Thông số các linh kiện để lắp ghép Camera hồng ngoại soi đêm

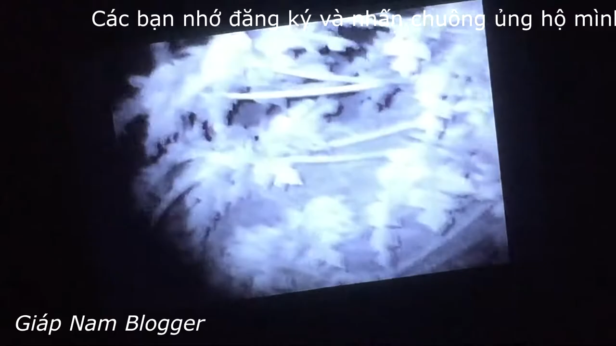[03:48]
vật tư ví dụ như một đoạn ống nhựa này một cái đai
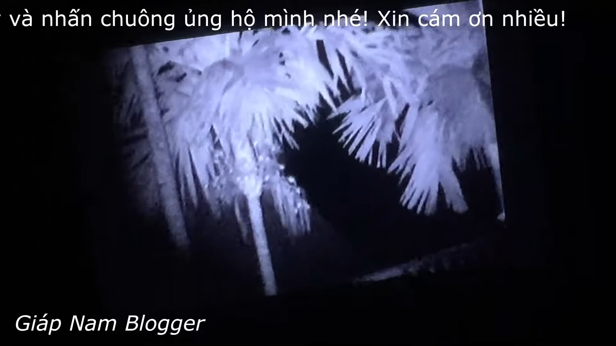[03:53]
với lại một số nhựa đấy thì thôi không tính còn tiền công làm là của mình đây là toàn bộ cái linh kiện để chế một chiếc cam xoay đêm lắp vào ống ngắm
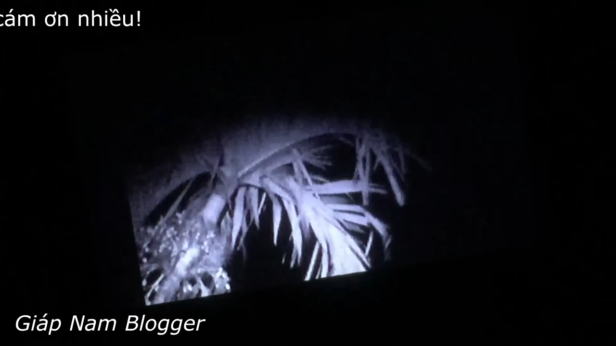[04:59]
cái mắt cam này nó sẽ cảm nhận được ánh sáng hồng ạ
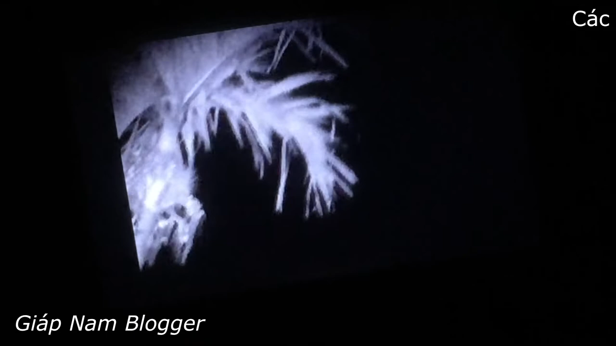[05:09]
tổng mua vật liệu để lắp một cái cam này thì gồm có một cái màn hình 300 cam này 300
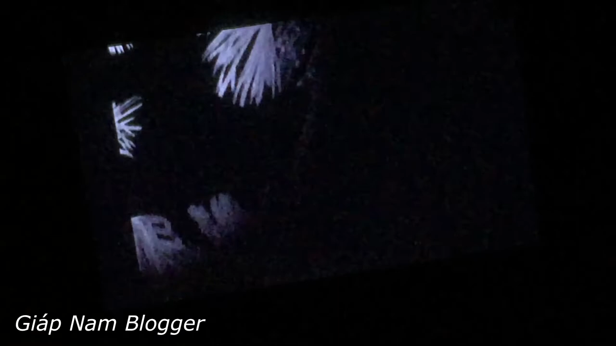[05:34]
cái đèn này có hơn 100 vào 700 quả bin sàng thì không tính phải có quả bin để mang đi di động thì mới được chưa đến một triệu lắp xong cái hệ thống xoay đêm này thì chưa đến một triệu các bạn nói chung là để lắp để đi xoay đêm thế này tốt không hãy subscribe cho kênh Ghiền Mì Gõ Để không bỏ lỡ những video hấp dẫn Hãy subscribe cho kênh Ghiền Mì Gõ Để không bỏ lỡ những video hấp dẫn